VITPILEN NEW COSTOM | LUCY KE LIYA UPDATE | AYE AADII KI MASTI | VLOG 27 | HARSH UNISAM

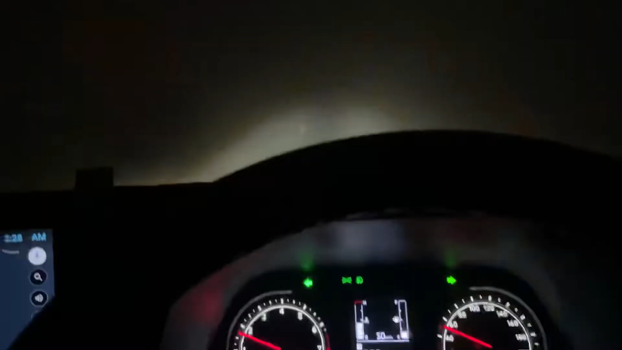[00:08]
यहां पर पूरा कोहरा हो रहा है
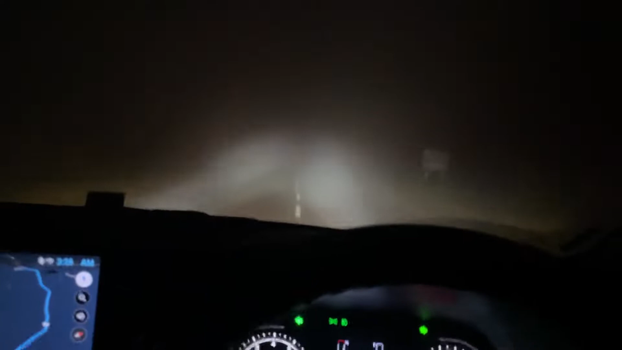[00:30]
हैं और यह पूरा कोहरा हो रहा है यार लाइक बादल यहां रोड पर आ गया है हम लोगे ना कुछ देखाई भी नहीं दे रहा है तो